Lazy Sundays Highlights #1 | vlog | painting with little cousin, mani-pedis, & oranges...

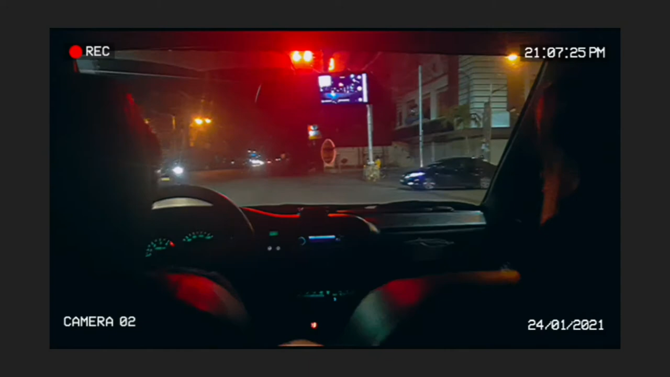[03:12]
My aunt and uncle are kind enough to take me home, and here's us counting with the traffic lights. Five, four, three, two, one. Five, four, three, two, one. Once they drop me off near the apartment complex, here's me just with a shaky camera.